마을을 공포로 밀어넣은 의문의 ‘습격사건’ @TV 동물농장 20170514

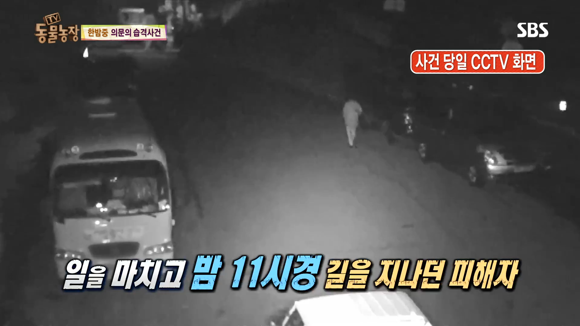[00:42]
그런데 그 순간. 청체불명의 동물이 나타나더니. 어머, 어떡해. 걸어가던 아주머니를 공격하기 시작했다. 어머머머머머머머머머머머머머머머머머머머머머머머머머머머머. 목격자가 나타났는데. 아우, 어떡하면 좋아. 안녕히 계십니다. 무엇을 도와드릴까요? 여기가 꼭 달려주세요. 아우. 무슨 일이 있으세요? 진정하시고. 야생동물한테 물렸어요. 뭐에 물렸다고요? 야생동물이요?
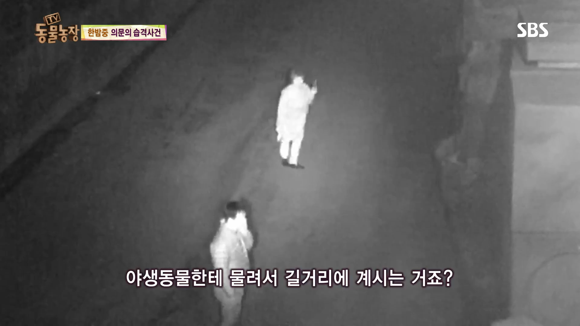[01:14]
야생동물한테 물려서 길거리에 계시는 거죠? 아우, 어떡해, 어떡해. 신고를 받고 출동한 소방대원들이 급히 주변을 수색했지만.